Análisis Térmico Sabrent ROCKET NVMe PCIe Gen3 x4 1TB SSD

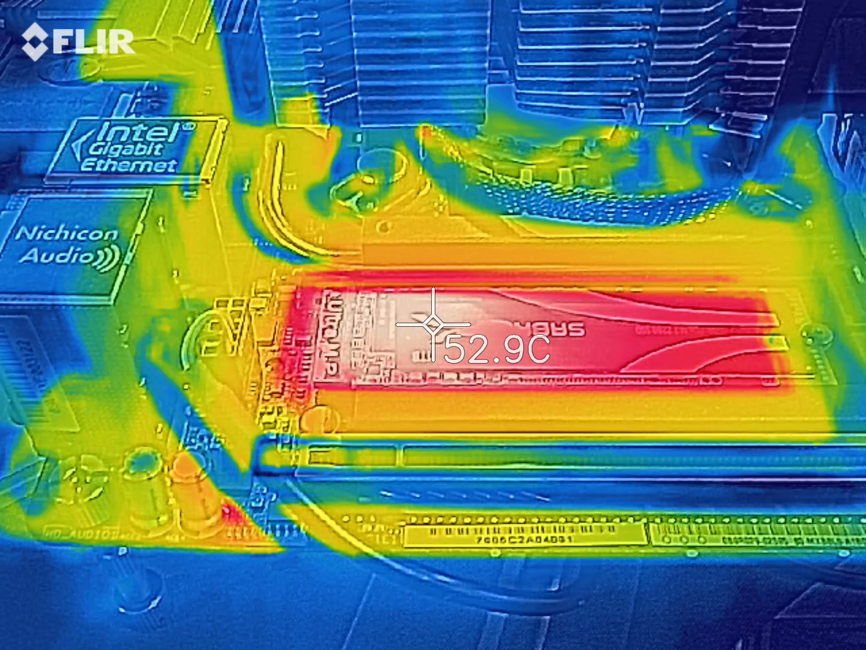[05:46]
On screen: spot 52.9°C
Y ahí ya se está enfriando, pues el test está terminando.